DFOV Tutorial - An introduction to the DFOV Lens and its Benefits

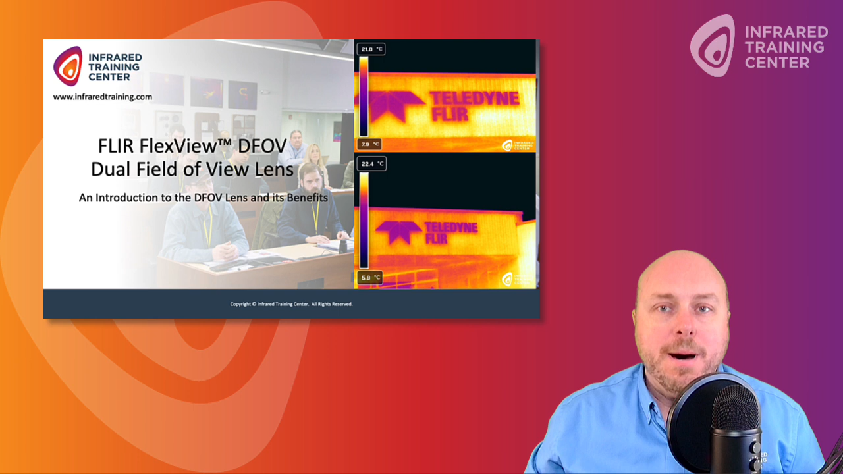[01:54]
He's going to talk about this FLIR FlexView solution with a dual field of view lens that's helping thermographers save time and money.
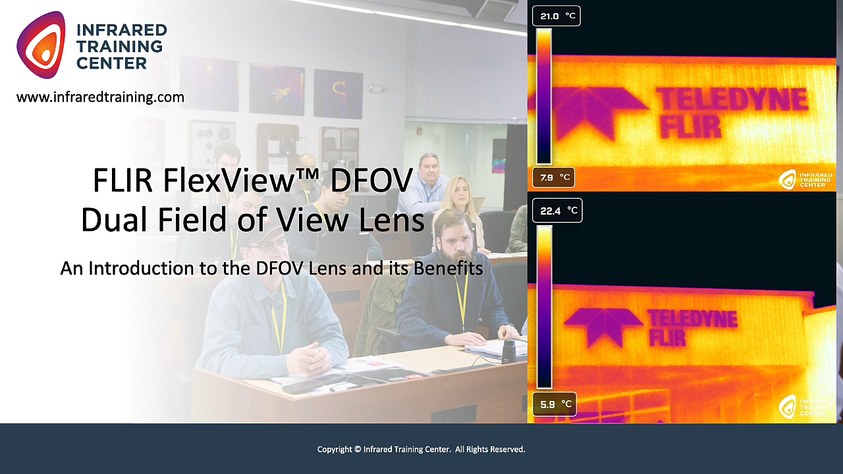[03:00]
Let's talk a little bit about what this is. So as Matt mentioned, the dual field of view are two fields of view, 14 degree and 24 degree in one lens.
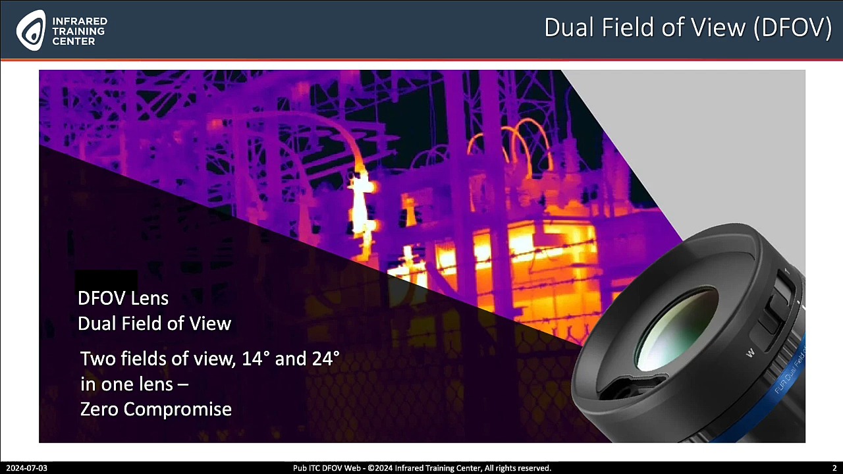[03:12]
So no more switching lenses. Here's an image of the DFOV lens. It shows the location of the switch on the side of the lens.
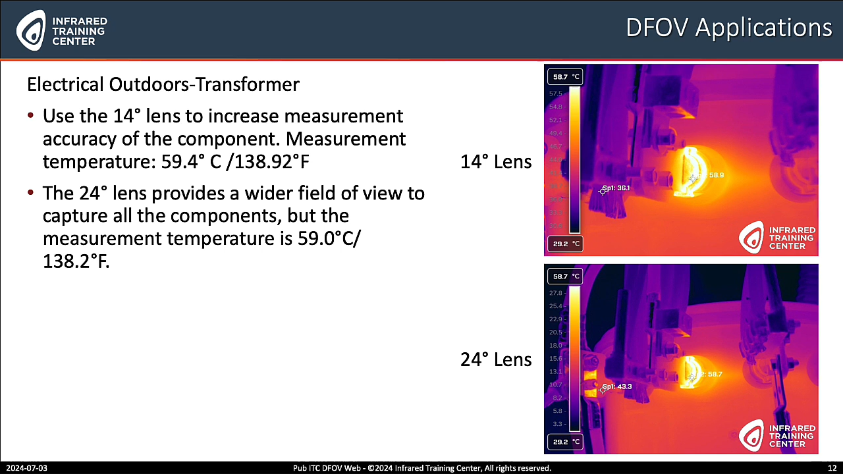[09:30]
Notice the 24 degree angle lens shows more area, but notice that the temperature is different. So, using the 14 degree DFOV lens allows me to get better accuracy in temperature so we can make a better decision on how to move forward with these examples. Next is with an overhead connection. What's the story here? Well, I think in overhead connections, the DFOV lens really shines because we're talking about greater distances. The greater distances to the top of the pole to the top of the component. The upper right image, you'll see the lens captured more accurate temperatures at 39.6 C or 103.28 Fahrenheit.
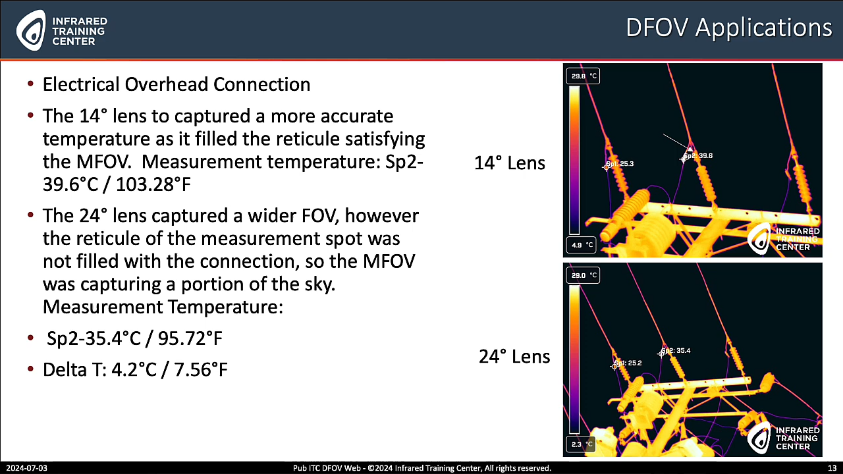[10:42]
Basically, you're looking at a 4.2 C temperature difference or 7.56 Fahrenheit temperature difference between the 14 degree lens and the 24 degree wide angle lens. How about this one? This was a mechanical pump? In the mechanical situation, the mechanical pump manufacturer required detailed temperature, but access was limited. The upper right hand corner shows a 14 degree lens and it captured more accurate temperature of 50.5 degrees Celsius and 122 degrees Fahrenheit. While the 24 degree lens captured a wider field of view, this made it difficult to measure.
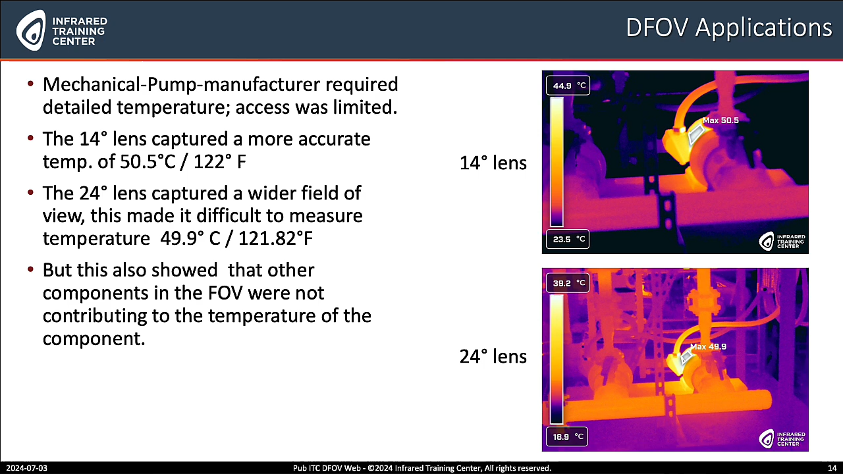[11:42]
So using both lenses to take images at the same time gives us a detailed 14 degree lens or telephoto accurate temperature. But it also allows us a wider field of view with the 24 degree angle lens to capture all the components in the field of view. Yes, on the next slide Bill here, it looks like we've got some mechanical, it looks like some motors, three motors that are under equal load. What's the story here? Well, Matt, this is a very challenging inspection. Number one, access is very restricted. So we have three motors all in line, so you can't walk up to the motors. You have to use either a telephoto lens or a wide angle lens to cover everything.
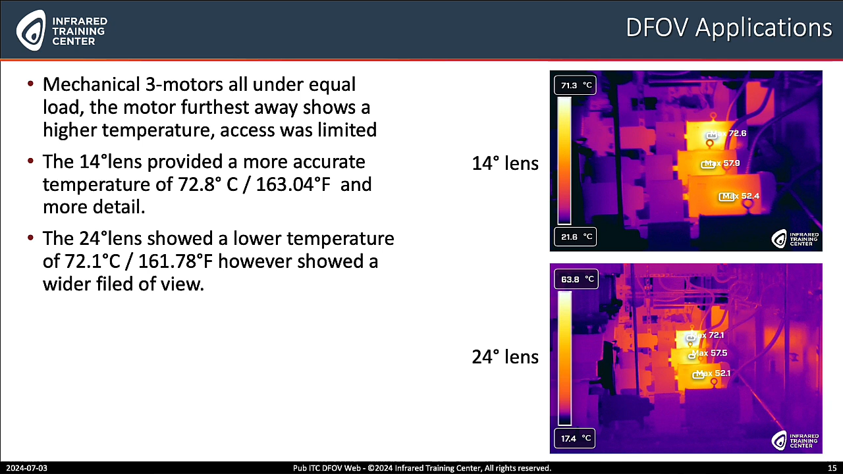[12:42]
While the 24 degree lens showed a lower temperature of 72.1 degrees Celsius or 161.78 degrees Fahrenheit. It showed a wider field of view to show what other components in that area might be influencing the temperature. Another example here for mechanical on slide 16. What's going on here? Hey, Matt, here we have two motors. The motor on the left traditionally shows hotter temperatures under the same load. The 14 degree telephoto lens provided a more accurate temperature of 43.1 degrees Celsius, 109.58 degrees Fahrenheit.
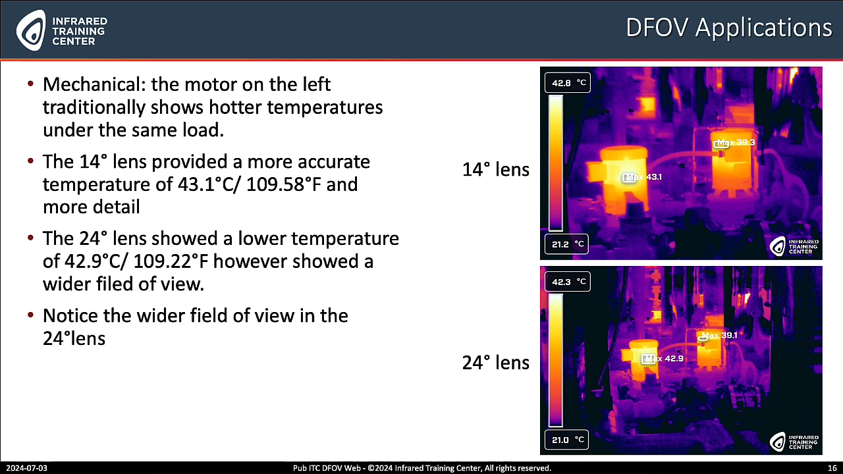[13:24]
And it provided more detail for us. While the 24 degree lens showed a wider field of view. So you can see all the components that might be generating energy and impacting both of these motors. And it's not just electrical and mechanical applications. We also have some from the building science realm. What's the situation with this example? Here we have some suspected moisture intrusion. And if you look at the 24 degree lens in the upper right image, you see an area here. It's not so much about temperature, but you see an area here that looks suspicious of maybe moisture intrusion.
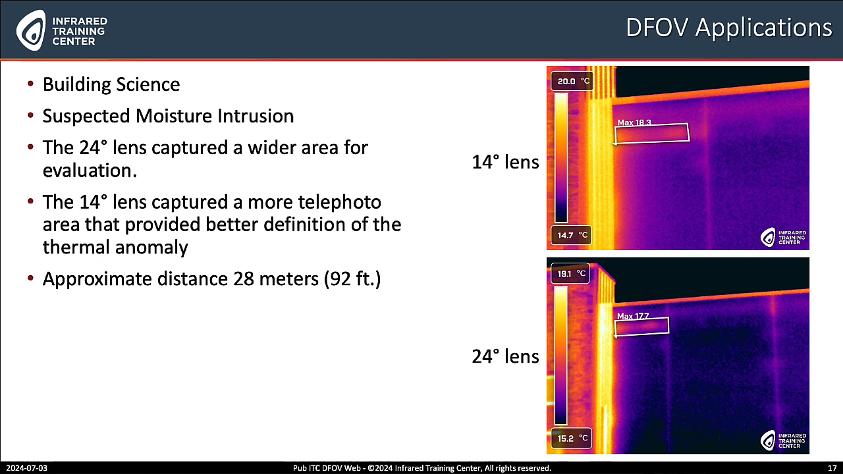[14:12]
If we switch to the telephoto lens, it gives us more definition of that area. And it also shows exactly where the moisture begins and ends. We get more definition from the 14 degree lens because of the 28 meters or 92 feet. And then one final one here from building science. What's going on with structural framing? And this looks like a qualitative evaluation in this example. Well, Matt, here's where the 24 degree lens is actually a better application. With the 24 degree lens, I have a wider field of view. So I can see more structural framing at that same distance than the 14 degree lens would provide.
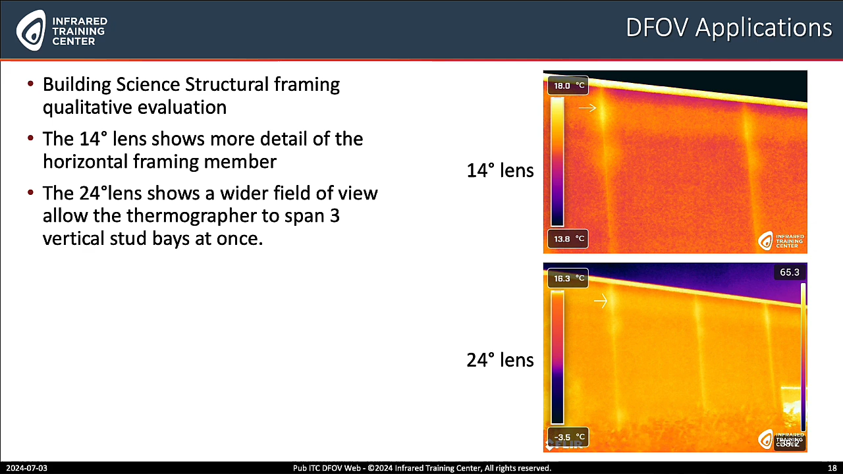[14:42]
So I can evaluate larger areas, flat roof membranes or structural framing in a building. Well, that's perfect, Bill.